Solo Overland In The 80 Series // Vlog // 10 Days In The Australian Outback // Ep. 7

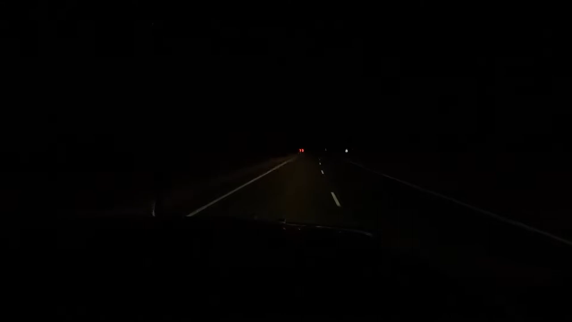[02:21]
As far as I know it's probably about 25 or 30km from the last sign I saw. It's been a pretty long day, I've been driving for a little bit over 11 hours, 7.08pm, it's dark, I don't have spotlights, I don't like driving at night time in the country due to kangaroos as they are pretty hard to avoid. I do have the bull bar on but I still don't want to hit one.